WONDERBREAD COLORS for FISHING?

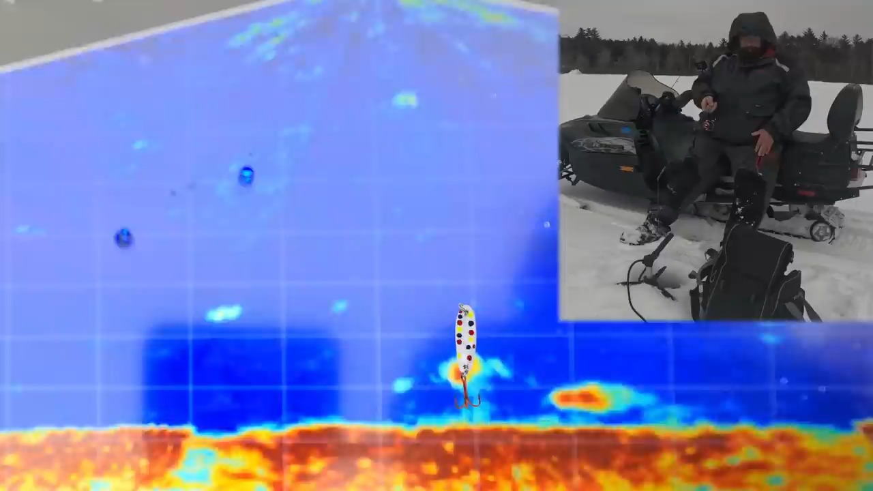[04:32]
Got him. Good tug on him. Looks like a nice crappie. Big one.
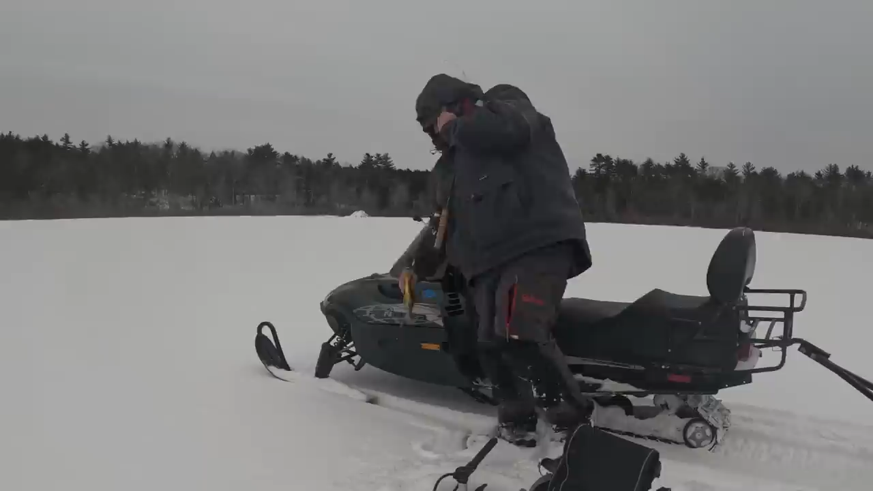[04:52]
Righty. Nice crappie right there, guys, on that Wonderbread. They're not super aggressive today, but pretty good fish right there.
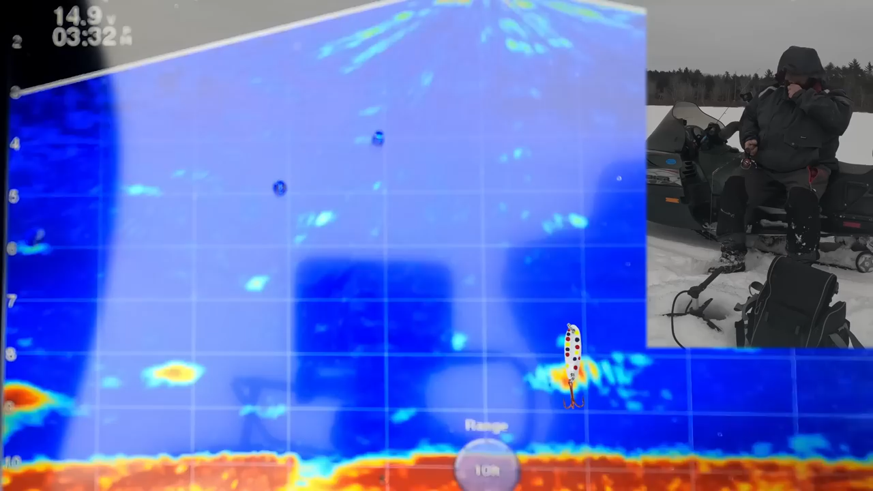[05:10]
Big school. Got him.
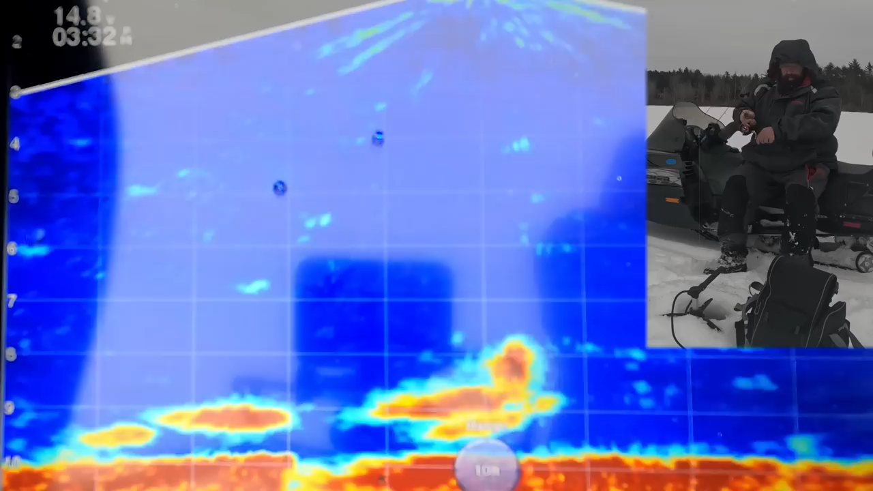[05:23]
Big school, big crappie. Oh no, they're big yellows. Oh man, they're jumbo yellows.
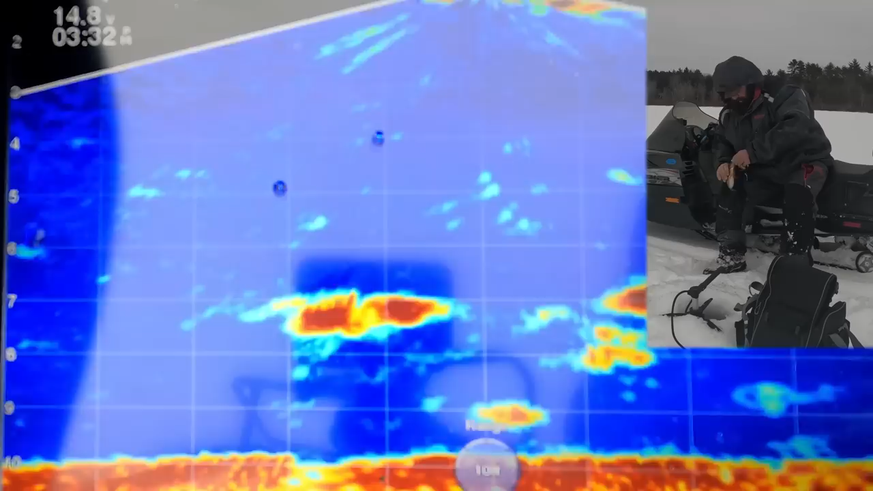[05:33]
Gotta get down to them. Big dark jumbo yellows. We are lit up. The screen's incredible.
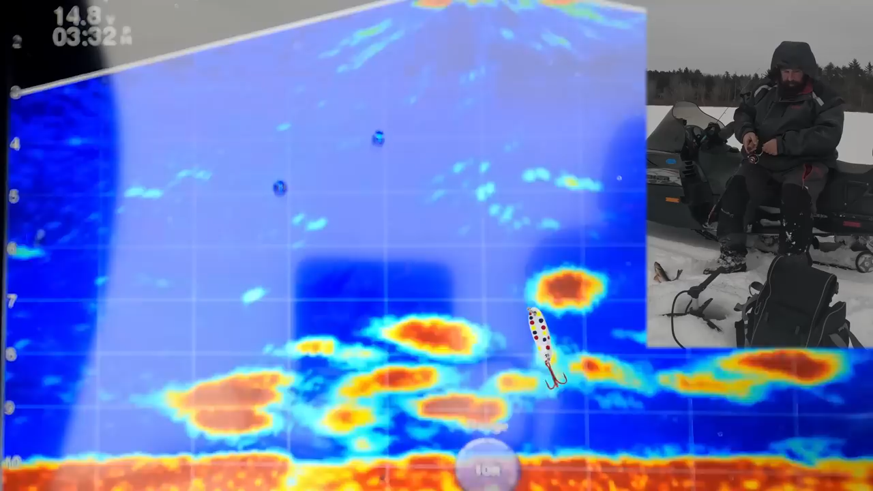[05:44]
Got him. This is unreal. What a school of yellows on me. Jumbos. Jumbos, they're still there.
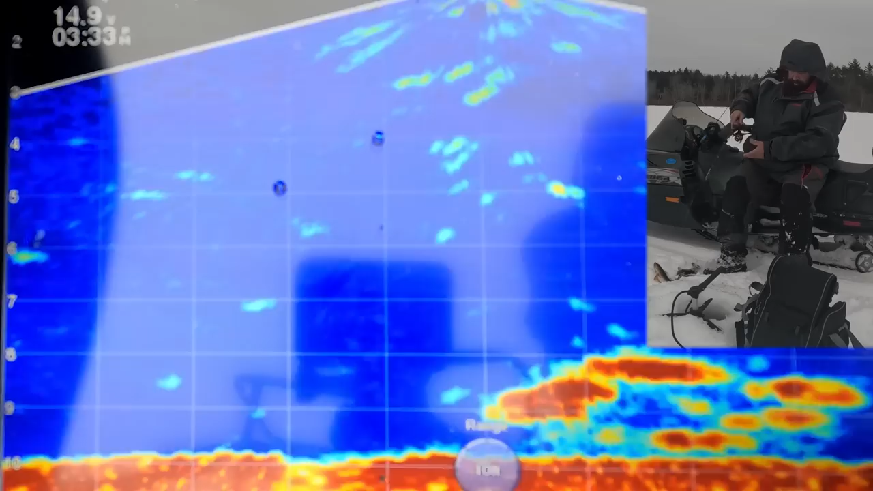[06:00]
Still there, stay. Stay. See it. Oh, they saw it.
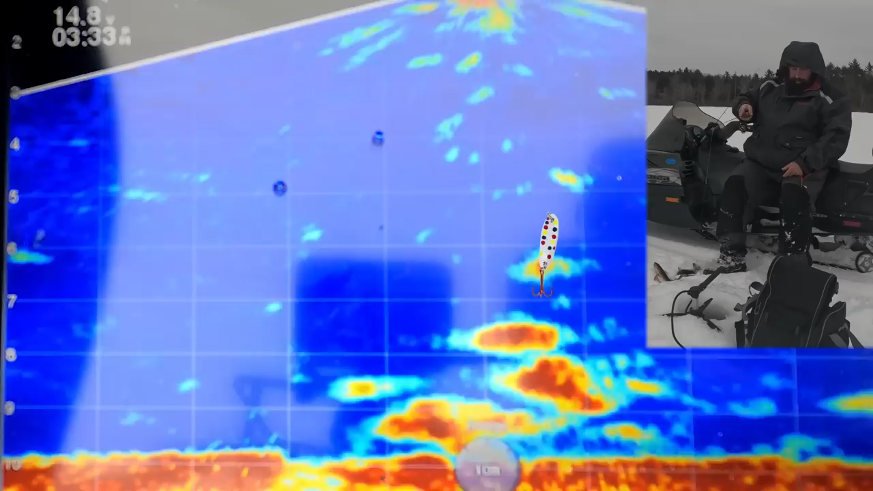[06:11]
Oh, missed them. Missed him.
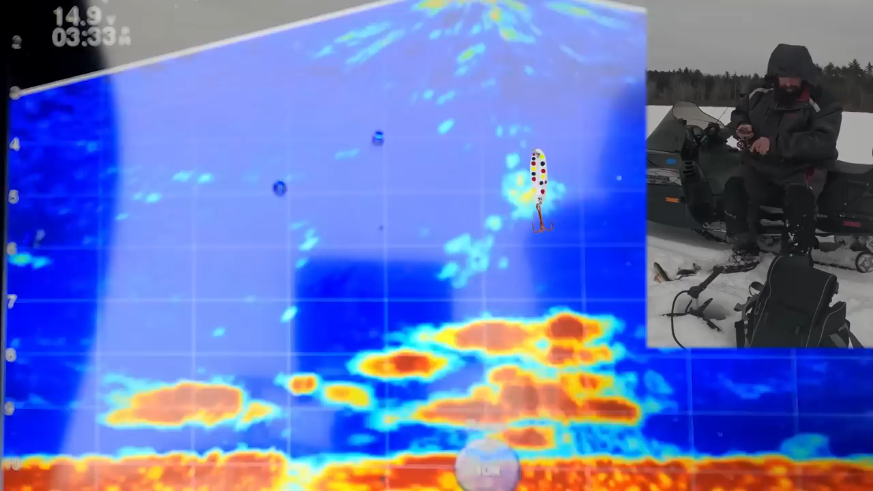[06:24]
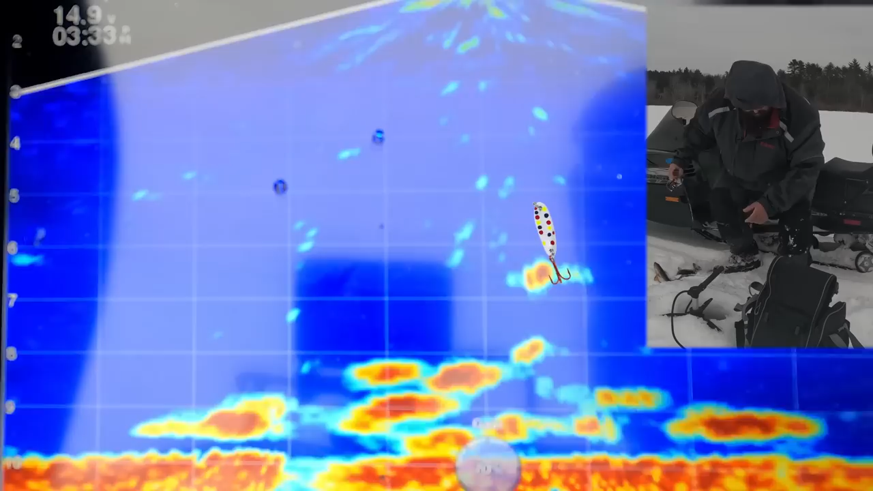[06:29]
Wow, these awesome school of yellow perch. Whaled it.
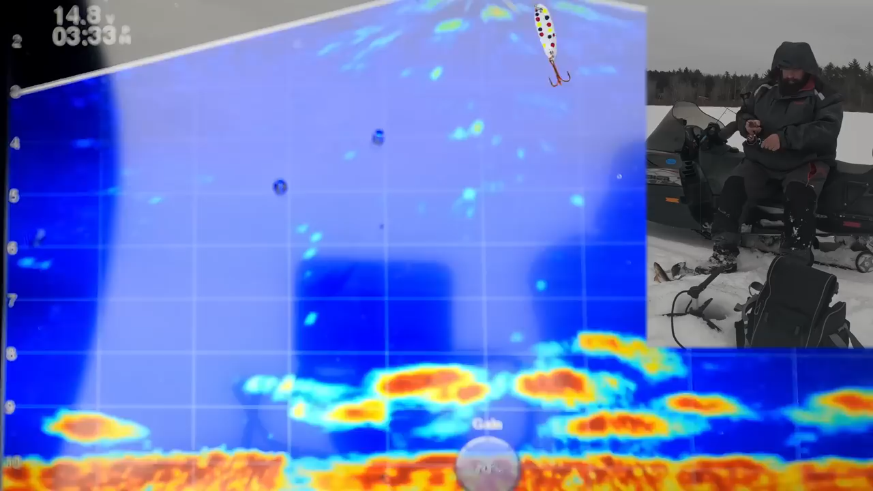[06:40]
Make sure I'm not messed up. Yep, I'm messed up, that's why. Hurry, hurry, hurry, hurry.
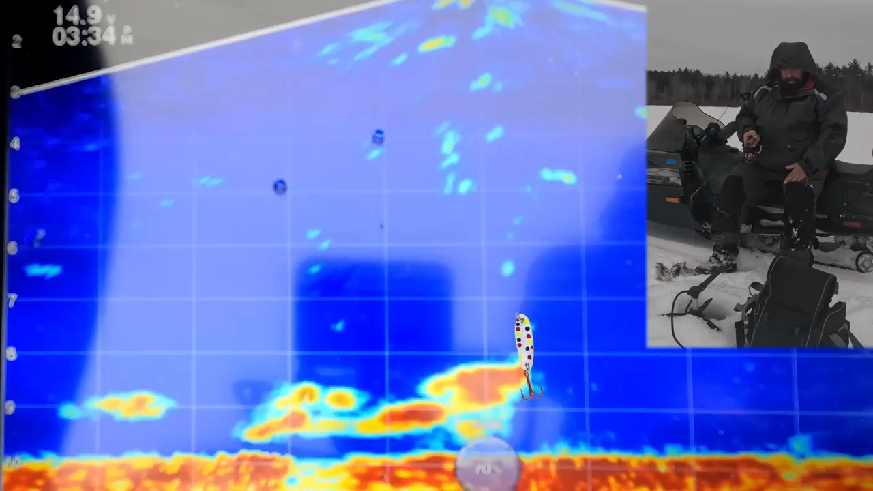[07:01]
Got him. Got him. Got him. Nice yellow.
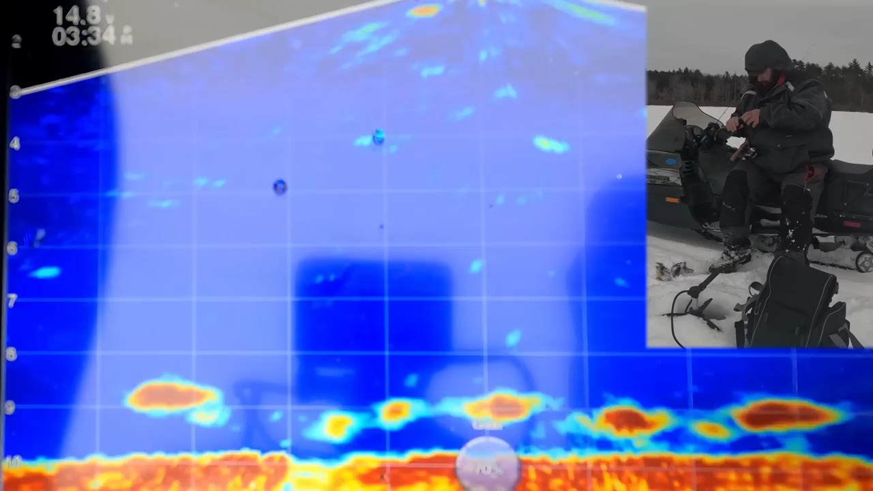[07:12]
Stay there, stay there, stay there. Ah. No.